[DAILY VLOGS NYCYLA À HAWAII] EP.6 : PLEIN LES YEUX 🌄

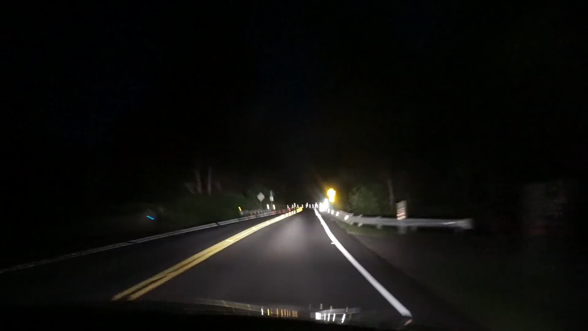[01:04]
Alors je sais qu'à la fin, elle est un peu plus sinueuse. Mais pour le moment, franchement, là, ça fait. Une demi-heure qu'on roule, elle est nickel la route. Parfois éclairée, souvent pas, mais toute belle.
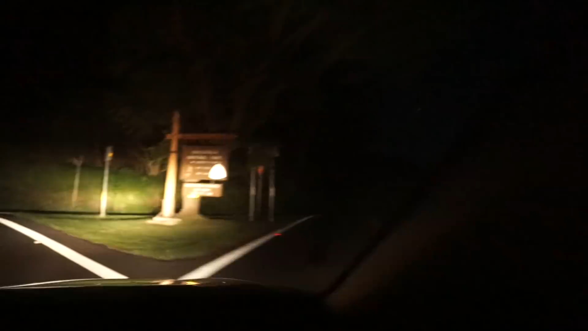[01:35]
On entre dans le National Park, on voit que dalle, mais c'est le panneau officiel du National Park. Alors normalement la route maintenant est un petit peu plus compliquée. Bon non, pas pour l'instant. Bon. Au revoir. Bon alors effectivement ça tourne, la lune, mais c'est pas...
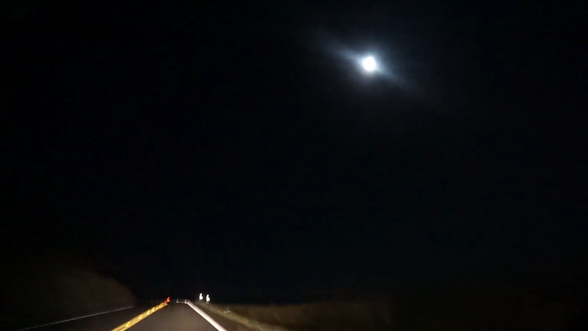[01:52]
voilà, ça ressemble à ça quoi. Franchement, il y a une vue, ouais, on voit rien avec la cam, mais il y a une vue de dingue. Et la route franchement, super bonne surprise quoi. C'est trop beau.